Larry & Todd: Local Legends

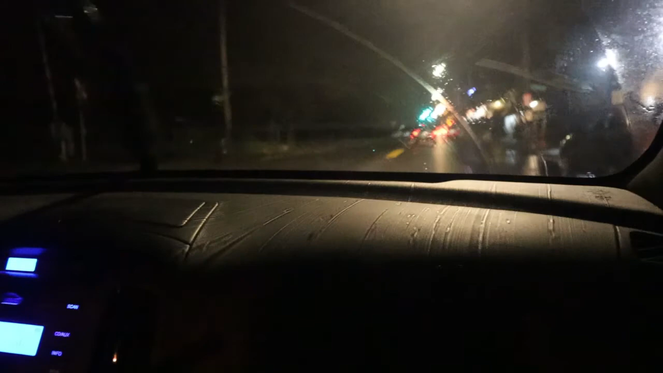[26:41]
So I'm sure you can tell that we are now in the car again, and it is dark,
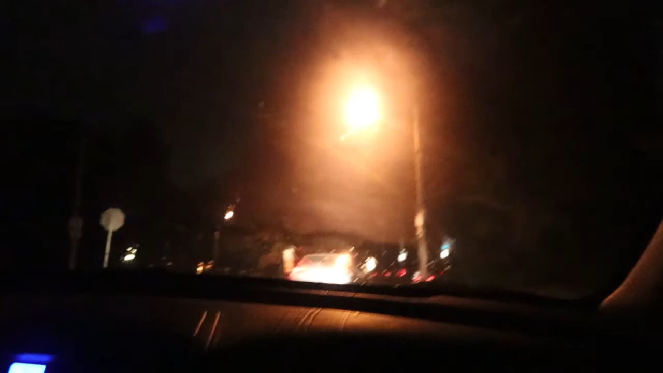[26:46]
and it shut up, and it is dark, and it is raining. And we're going back.